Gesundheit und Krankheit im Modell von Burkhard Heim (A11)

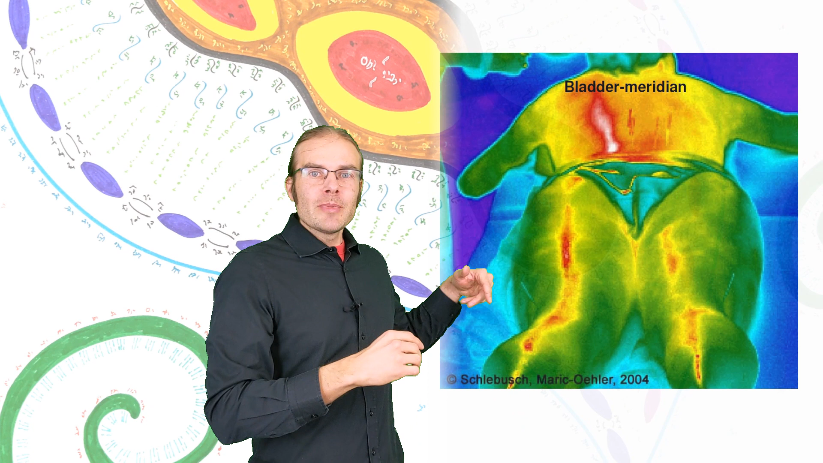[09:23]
Man sieht die Nadeln und man sieht, wie die Meridiane offenbar wärmer dargestellt sind, in diesen Infrarotaufnahmen. Man kann auch sehen, dass diese Zonen nicht einfach mit irgendwelchen Nervenbahnen korrelieren. Die Arbeiten mit diesen Aufnahmen von Schlebusch und Maritsch-Oehler waren ziemlich sensationell, denn die weisen auch wiederum direkt auf das Bio-Photon-Phänomen hin. Nach Professor Popp können nämlich diese sichtbaren Strukturzonen nicht einfach auf Anisotropien der körperlichen Wärmeemissionen zurückgeführt werden.